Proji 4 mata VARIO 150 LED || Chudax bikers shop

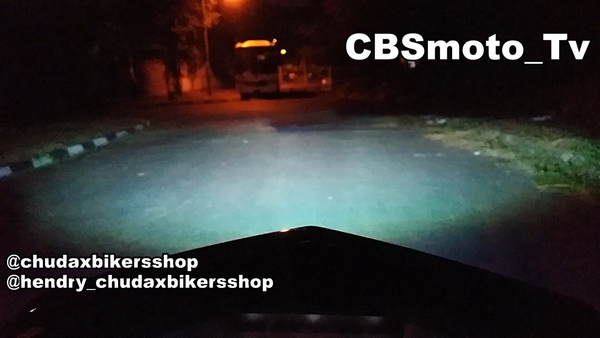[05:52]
Tapi kalau ada spesifikasi tambahan seperti mau upgrade di balas, HID, atau ganti warna, itu bisa langsung di kontak aja. Nah, ini bentuk outputnya ya. Ini Ice Super. Balas standar Ice. 35 watt.